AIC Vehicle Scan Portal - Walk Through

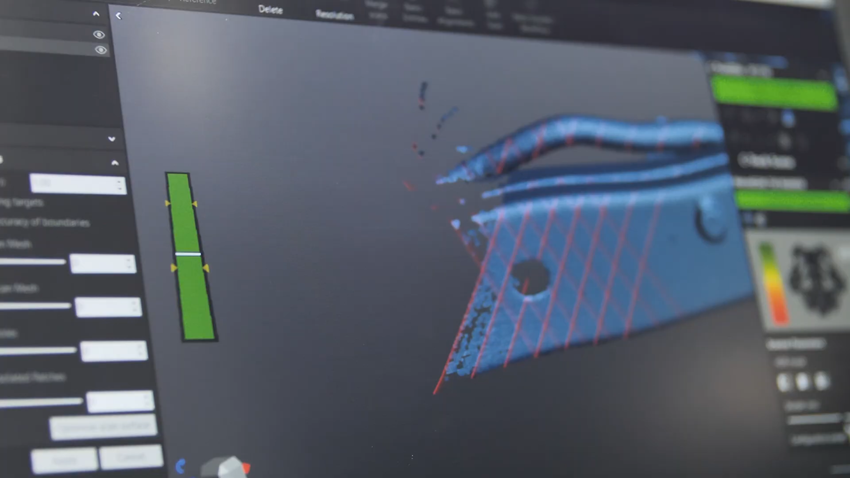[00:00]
The AIC is the leader in 3D scan data for aftermarket product development.
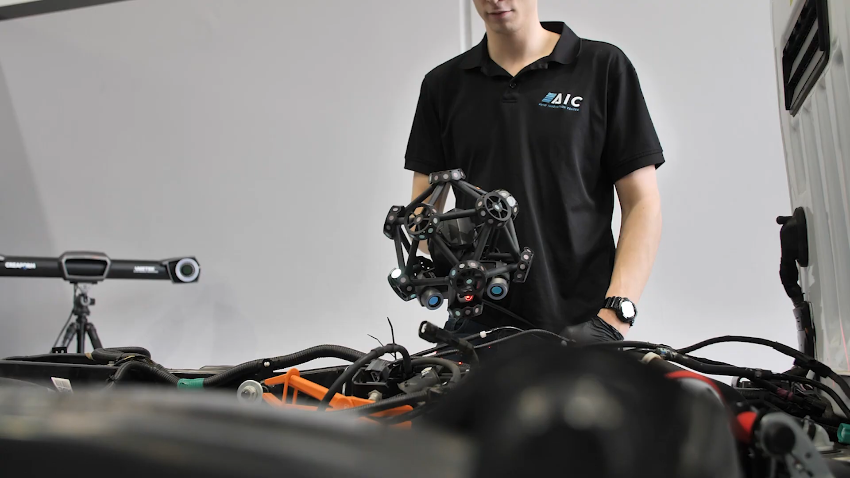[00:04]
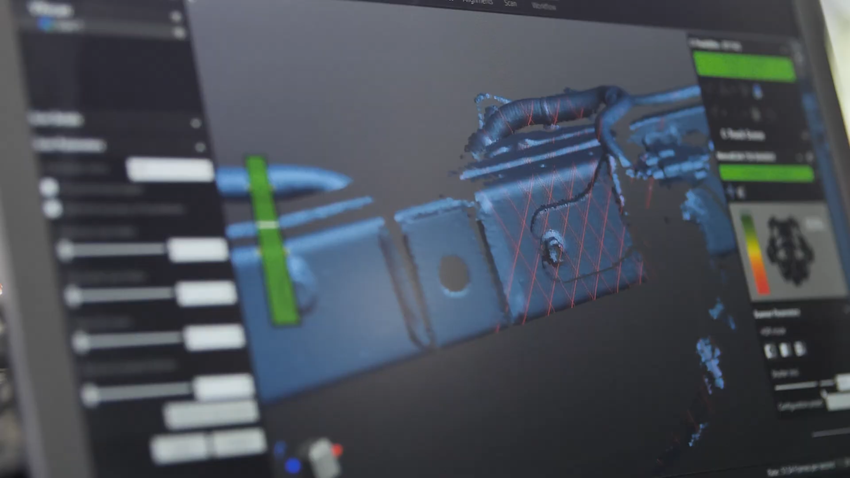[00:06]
We create the scan data and process and package it up using our
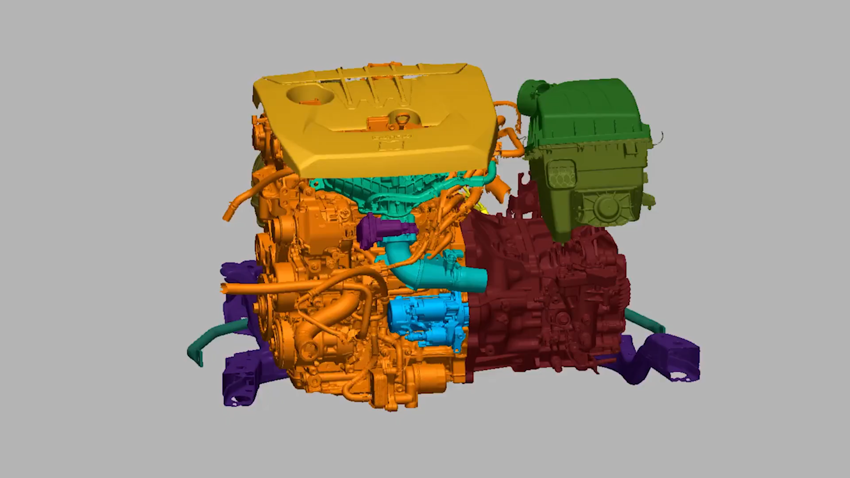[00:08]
IP to make sure it's the best quality and most usable 3D scan data you can get for your product development.
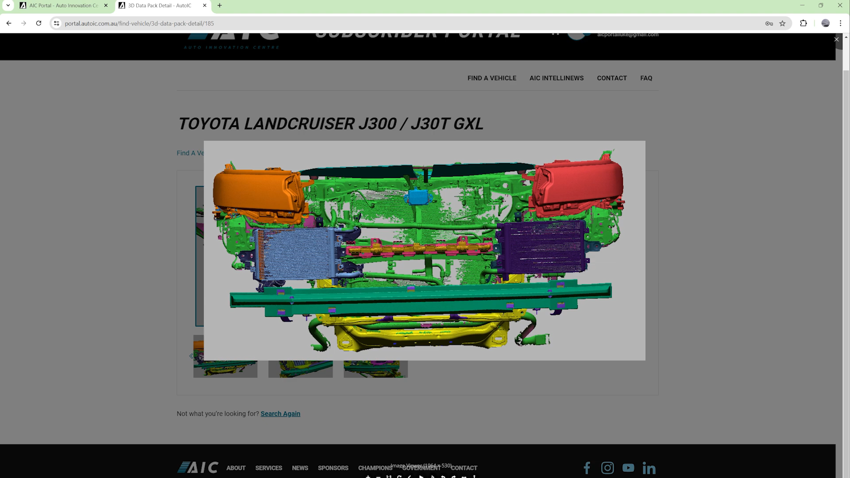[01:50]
It helps you to toggle the files on and off so it's not too heavy and it won't crash your computer while you're using it.